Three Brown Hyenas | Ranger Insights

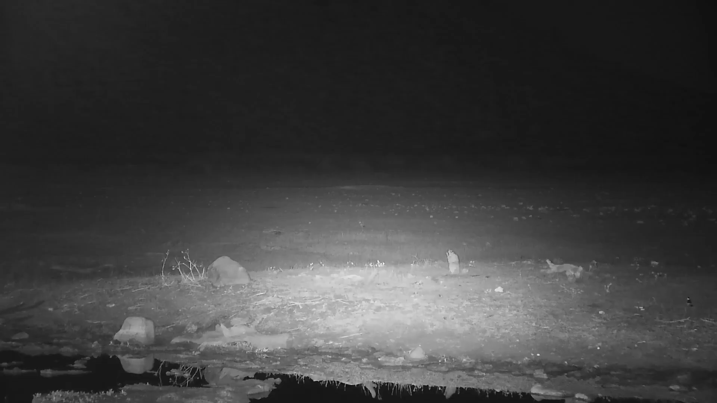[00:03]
Here we have three of the most unusual and fascinating carnivores in Africa.
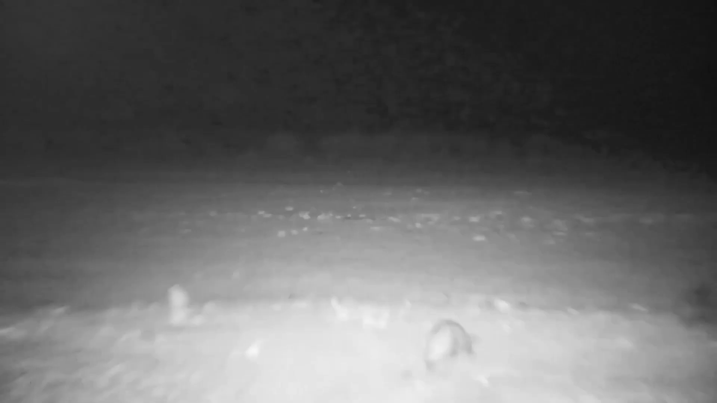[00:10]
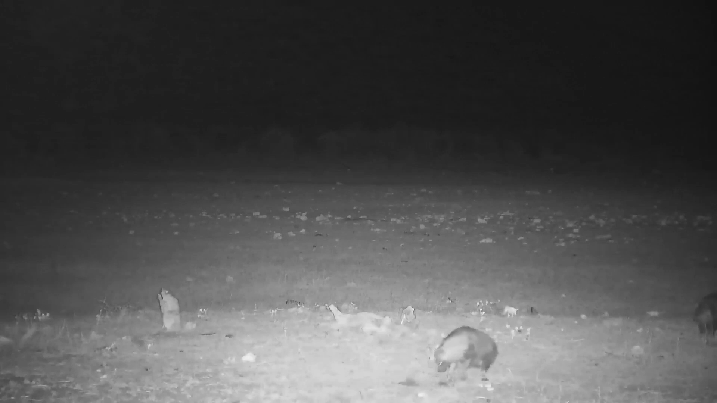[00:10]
They are not werewolves, they are brown hyenas and they're foraging here in Madikwe game reserve at Tau. And they've got a fairly Catholic diet which means basically they'll eat anything that's made of meat and probably also eat the odd bit of fruit every so often. And given the alarm shown by the blacksmith lapwing it's quite possible that they're looking for the bird's nest.
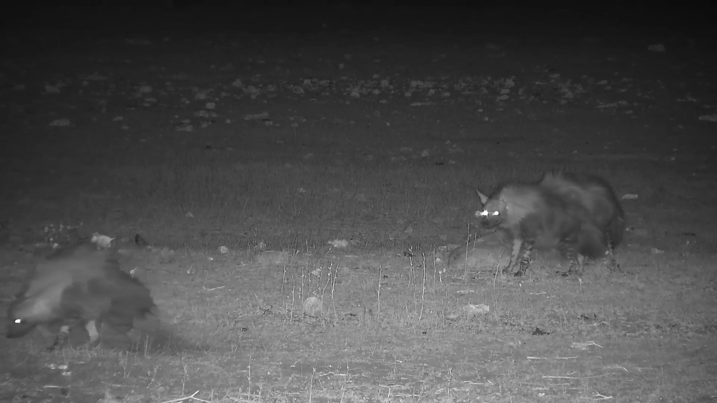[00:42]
They also look very nervous and that's possibly because of their proximity to the lodge. They are very secretive and perhaps can smell or sense humanity close by. Now their social structure is actually not very well understood. They do live in clans with a very strictly enforced hierarchy but not in the same way that spotted hyenas live in clans so you don't often see them foraging in groups like this.
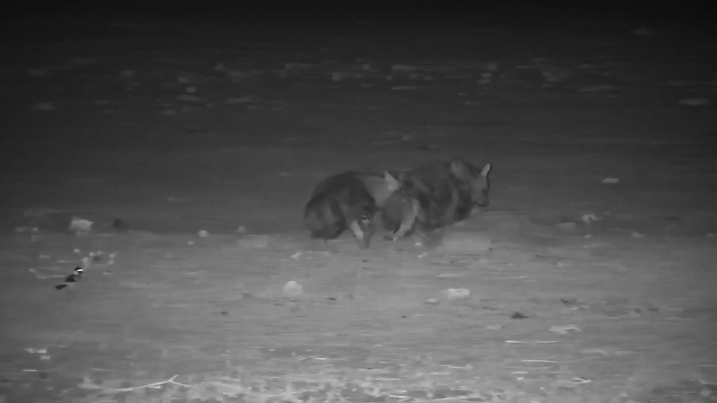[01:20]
But in areas where it's a bit wetter you're more likely to find them foraging in groups. This is possibly a mother and her two sub-adult cubs.